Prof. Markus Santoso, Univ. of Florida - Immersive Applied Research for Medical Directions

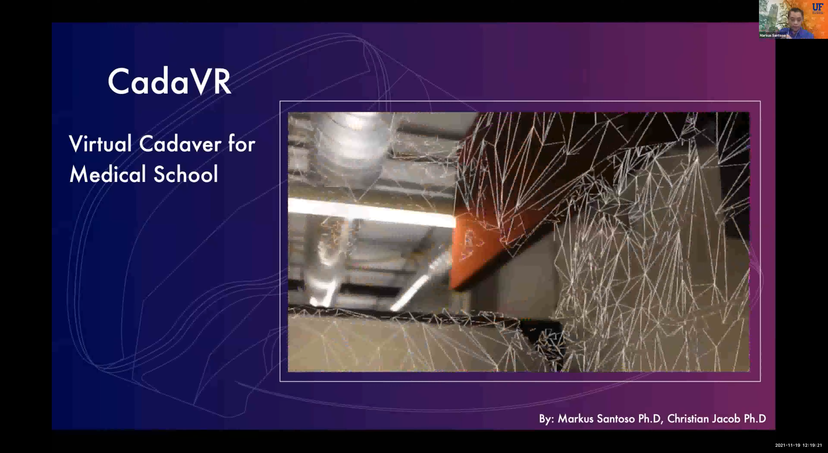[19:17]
So we start with scanning the room, and then from there we can place this virtual cadaver on the table.